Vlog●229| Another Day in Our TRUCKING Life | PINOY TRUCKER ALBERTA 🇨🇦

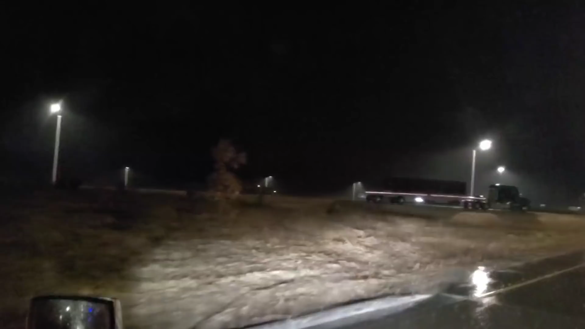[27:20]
Pwede ba ito? Itong gilid na ito. Yan. Pagkalanganin ka eh, single driver, pwede na dyan. Pwede na matulog dyan, no?
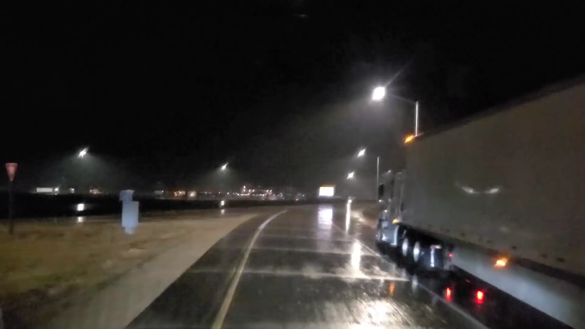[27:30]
So, anyway, meron pa kami mababa pa ito. Hanggang Edmonton yata itong biyahe namin ito eh. So, ayan guys, sabita kami ngayon sa may Minneapolis, so may Minnesota. So yan, pakalakas po na ko lang dito. Hindi na natigil, hindi na paano na yan.
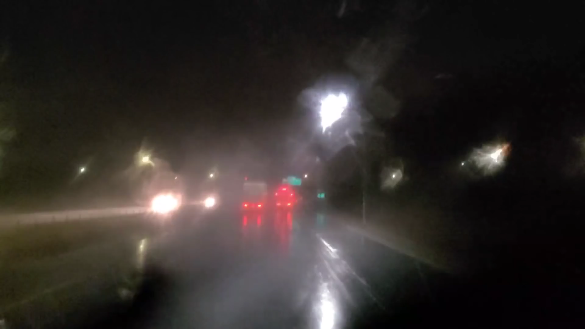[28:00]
Eh ang oras ngayon dito is ano na, halang mag-alas 5 na ng magaling araw, ng umaga. Nag-start ng ulan since kahapon pa, alas 4, alas 3 na hapon ngayon.
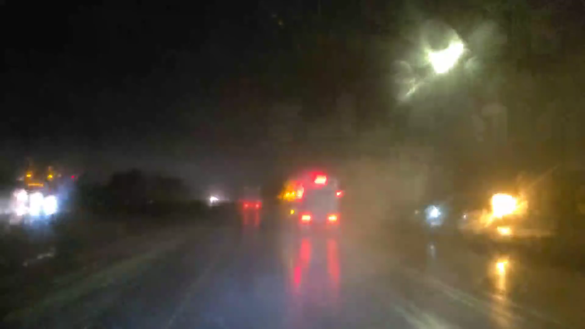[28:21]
Siguro sa'yo na talaga yan, wala na siya yung snow na babagsak. Ulan naman yan. Dinanter ulan, pag-init na. Maganda na naman yung weather. Hey guys, good morning! So, nandito tayo ngayon sa may Fergus Falls sa Minnesota.
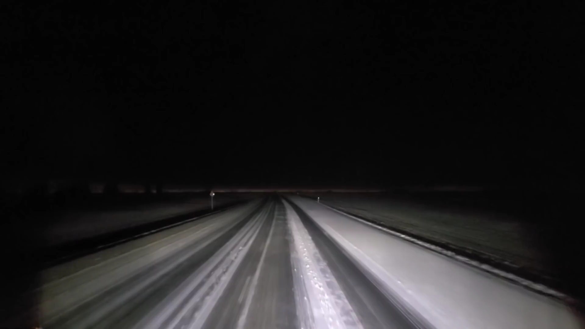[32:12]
Nandito na kami sa may 20 Highway 22X. Meron pa kami 23 minutes approaching to sa yard namin. So malapit kami sa Calgary mismo. At eto kung anong nakikita nyo ngayon, nag-snow pala dito sa may Calgary. At ang kalsada ngayon, nakatakbo ko lang ulit.